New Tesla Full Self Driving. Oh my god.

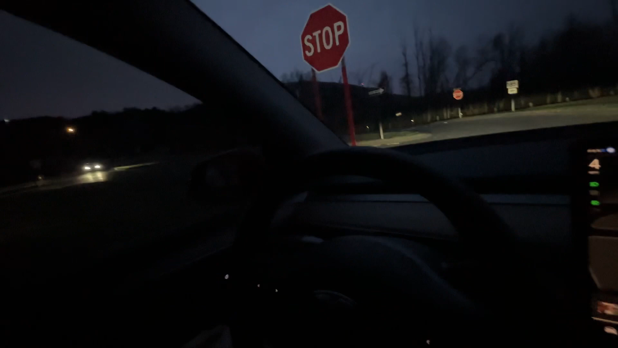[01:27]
okay so this is yeah look it does such a good job this is this is the most complex intersection right here we've
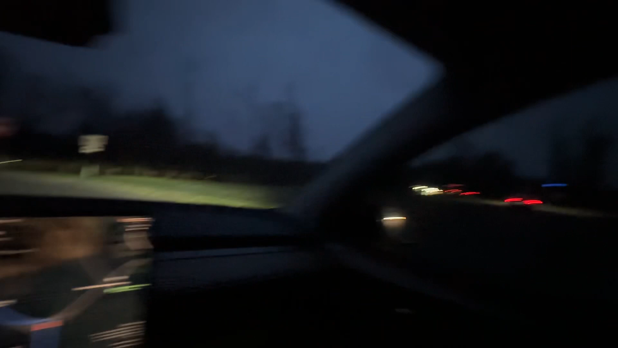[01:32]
got people coming this way it sees these there's people coming this way and i'm going to be going left up here so it's going to edge out stopped it it's very good and the cool thing about this self-driving is it's tricky right here and seamless look look at the way it accelerated i mean because i don't want to say it's a lead foot but it